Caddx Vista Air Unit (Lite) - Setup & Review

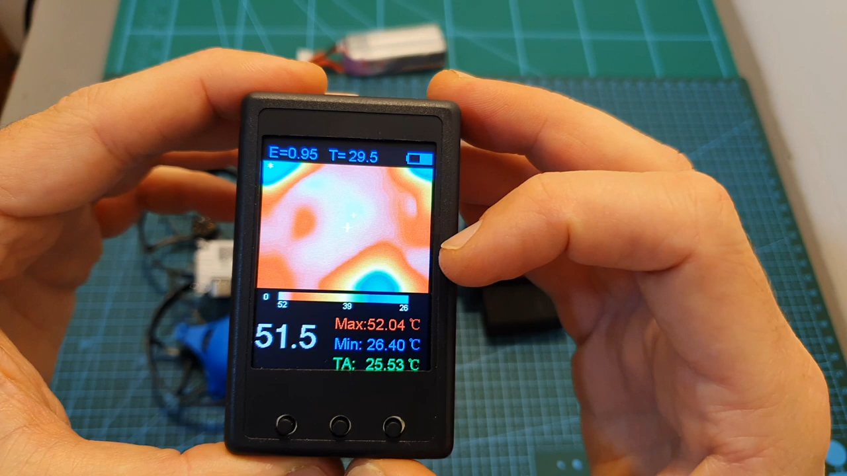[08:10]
On screen: max 52.04°C, min 26.40°C
And according to my test, surprisingly, at its hottest point, it was only 52 degrees Celsius, which can only confirm that the DJI digital system work a little bit different than normal VTXs.